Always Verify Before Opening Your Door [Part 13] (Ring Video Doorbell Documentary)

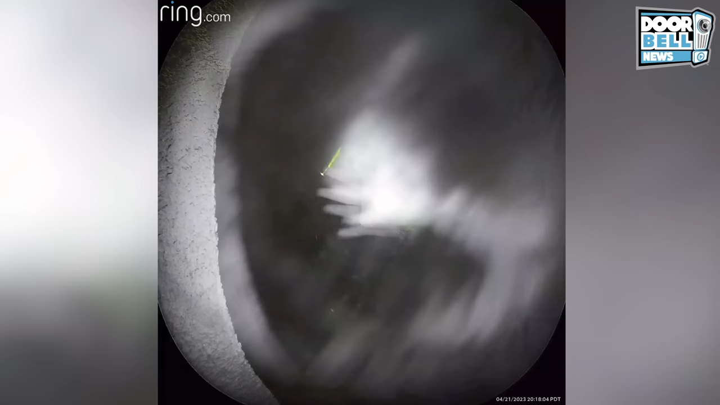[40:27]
Hey. Hey. Leave my doorbell alone.
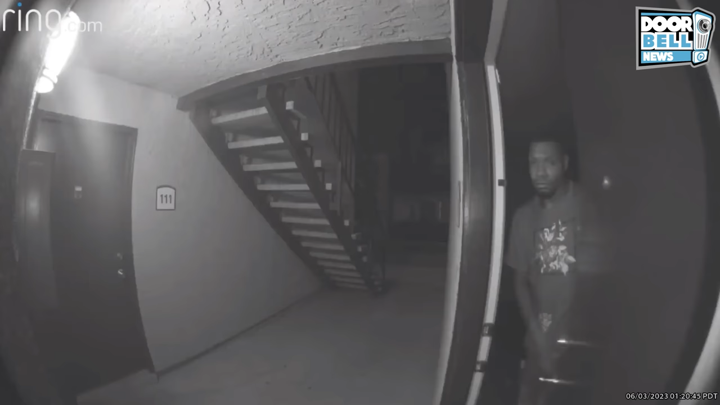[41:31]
Las Vegas, Nevada. So this guy breaks inside this apartment. Now he notices the Ring camera and he's just staring at it, dumbfounded.
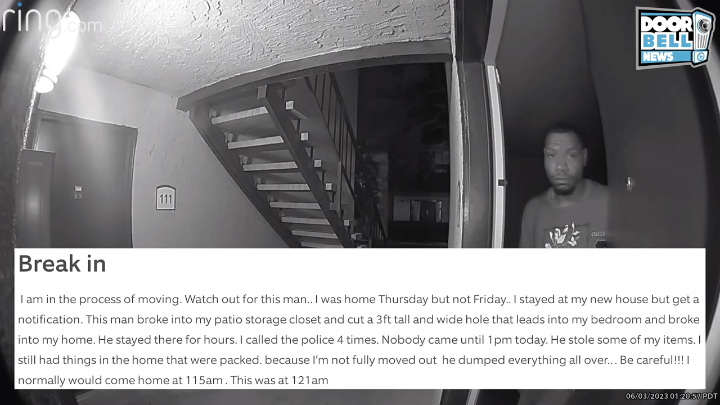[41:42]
He decides to close the door and he comes back out and covers it up. But we already got your face on camera, buddy.
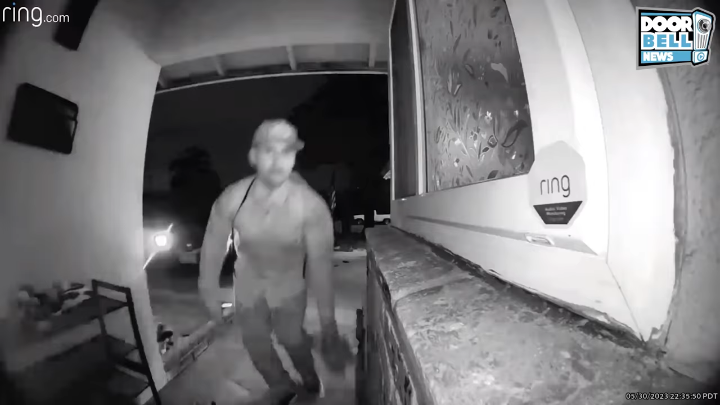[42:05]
Anaheim, California. Check this guy out. Hey, how you doing? Hey, by any chance, you guys can you spare a pair of shoes for the girl?
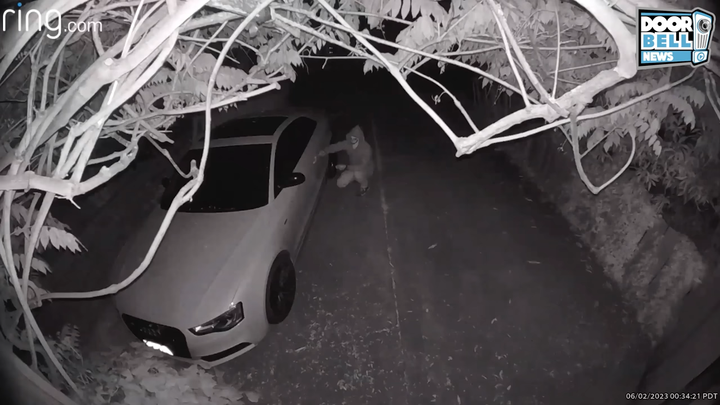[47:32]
Hey, get the fuck out of there. What? Yeah. Get lost!
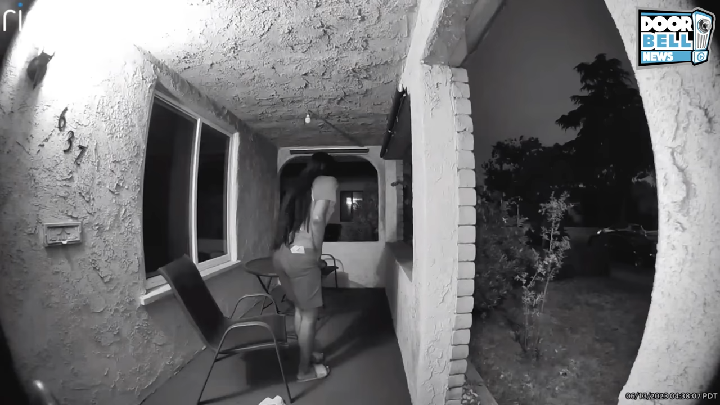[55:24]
But the homeowner doesn't know this lady.
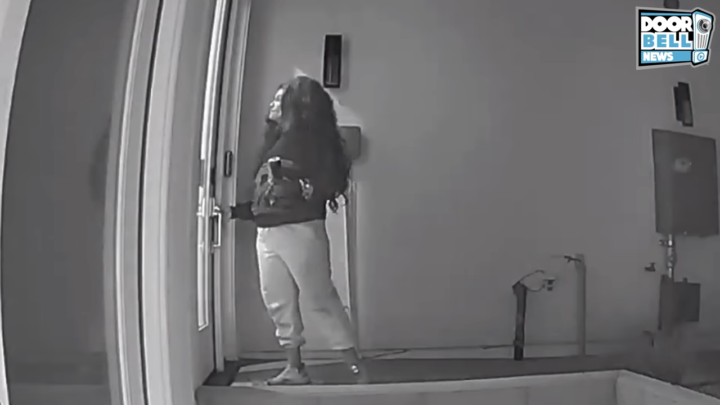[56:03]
She's wiggling doorknobs. This is exactly why you should never leave your doors unlocked.
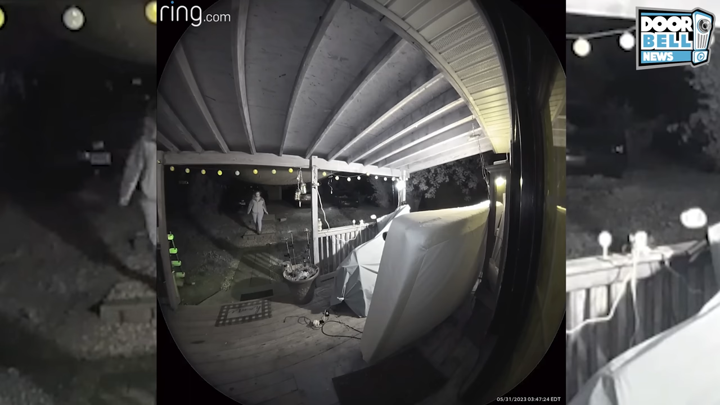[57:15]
Bloomington, Indiana. So this lady walks up to someone's house late night talking about she needs to mute, get some water or something. Says her car is overheating, but the homeowner doesn't see any car.
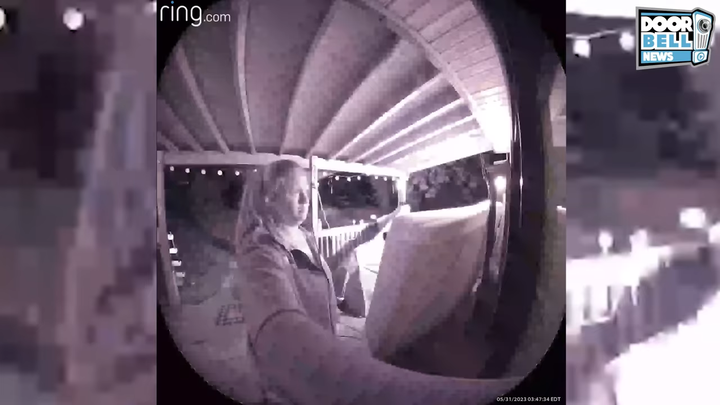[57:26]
So he's kind of fishy. He's kind of suspicious. Let's see what happens. Make sure you hit that like button.
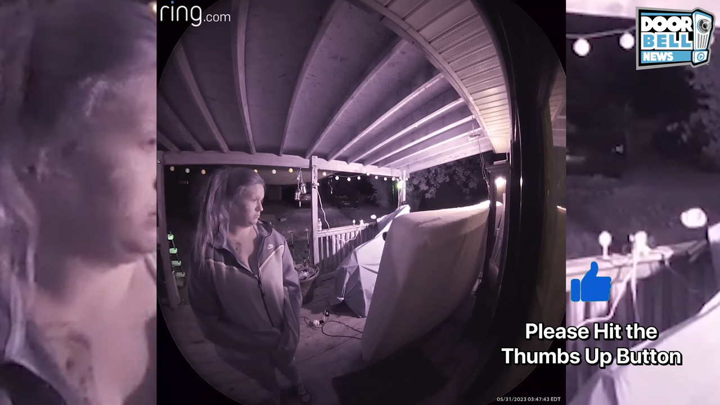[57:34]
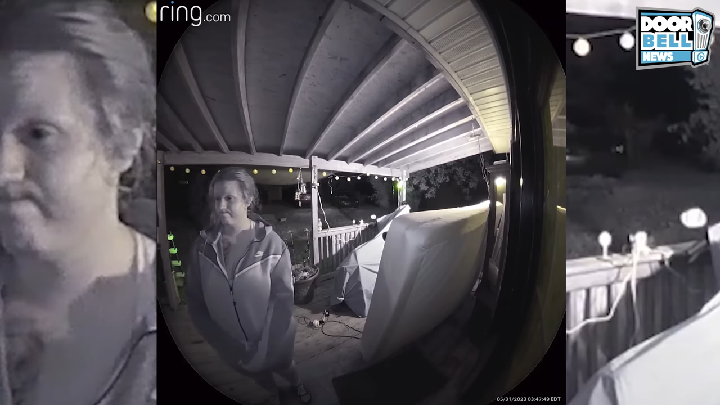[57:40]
Sounds like he set off the alarm or something.
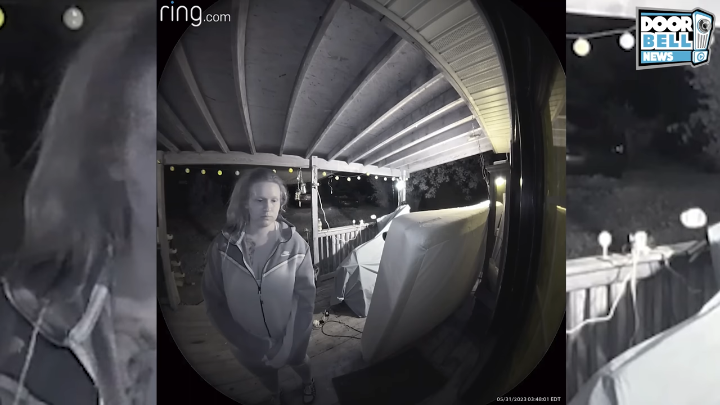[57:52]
I'm sorry to bug you. I know it's really early, but my car is overheating down here. Is there any way I can get some water? Water?
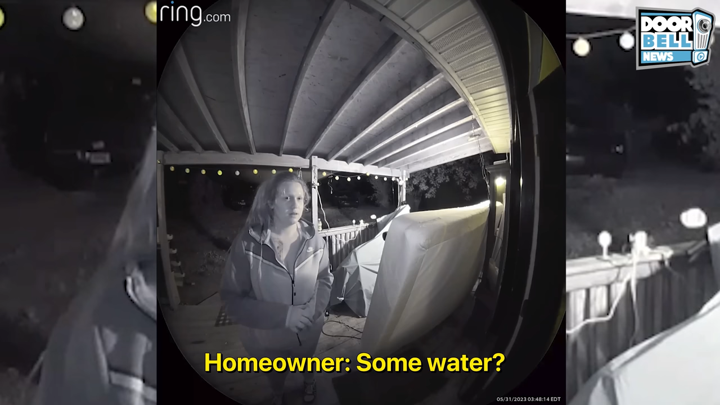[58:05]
Yeah. Alright. Thank you.
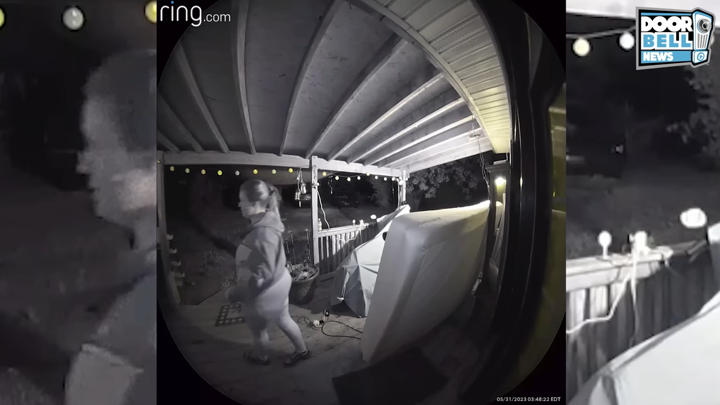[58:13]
It's alright. Yeah, he told her it's 3:30. He don't got nothing for her right now. Get lost!
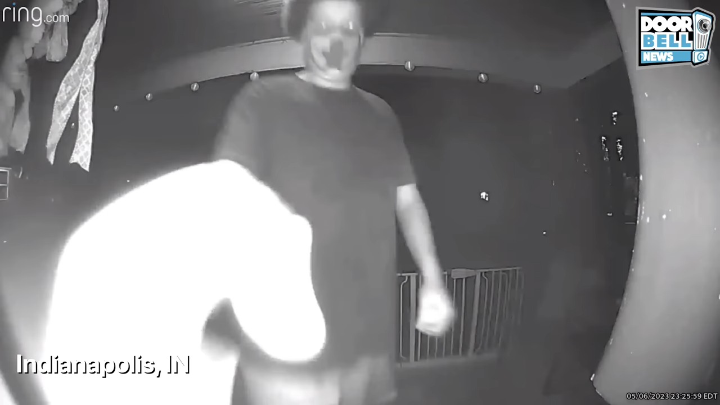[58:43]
So this guy walks up to someone's house with a mask on his face. Yeah, you better keep those doors locked.
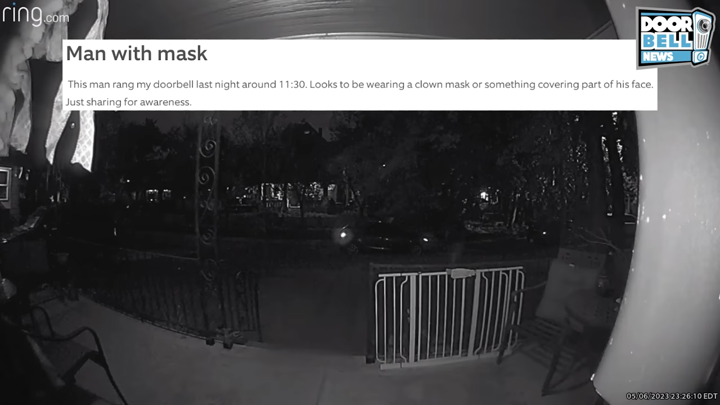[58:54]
Los Angeles, California. Another doorknob wiggler, but he comes back in a bit. Let's see what happens.
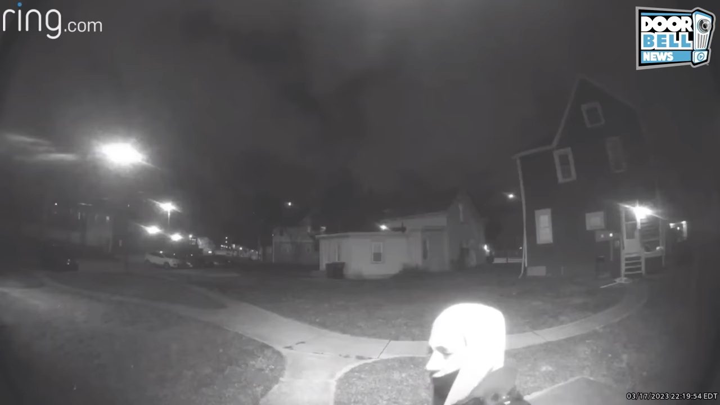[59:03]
South Bend, Indiana. Yeah, better not have that door open. This lady's creeping around. Hi. Please wait. It may take me a moment to answer. Who is it? Rose. Who is it? It's me, Rose. Where's your is your wife in? You had the wrong address. Fuck you then.
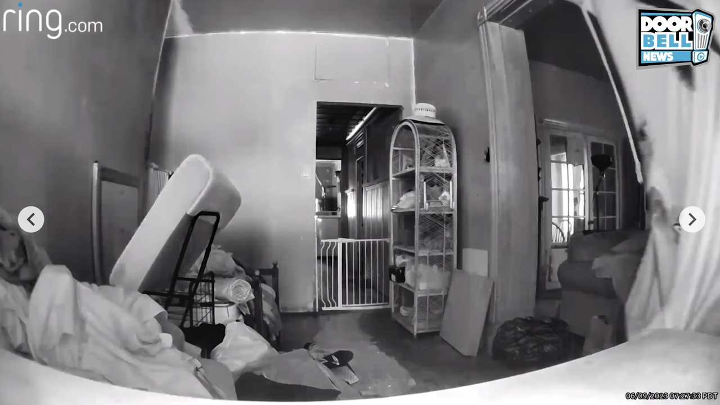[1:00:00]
He immediately notices the security camera. This homeowner didn't have a cam masker.
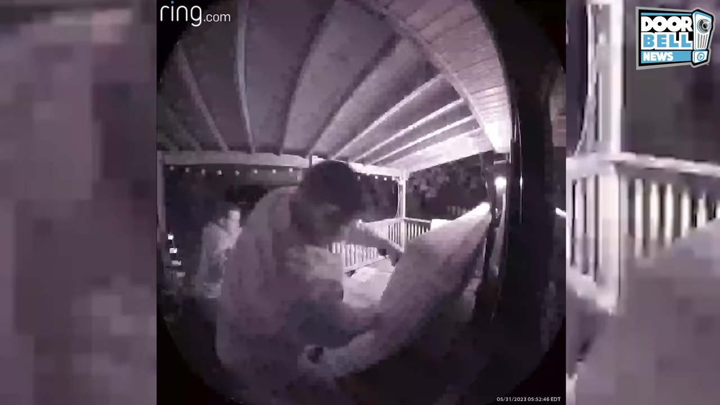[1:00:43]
First the lady comes ask for water, then these guys steal his motorcycle. My bike.
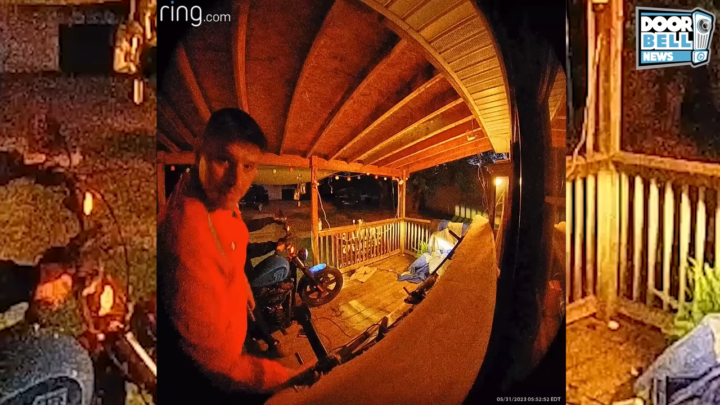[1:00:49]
They must have had a key or something, because they start up the bike.
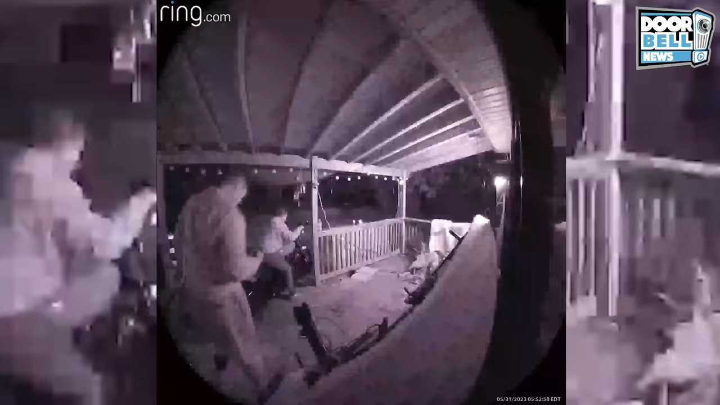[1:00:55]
And they just ride off.
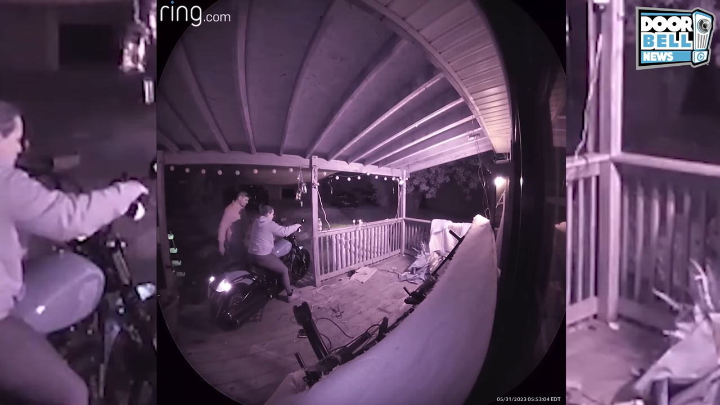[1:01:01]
They leave the keys inside the motorcycle or something?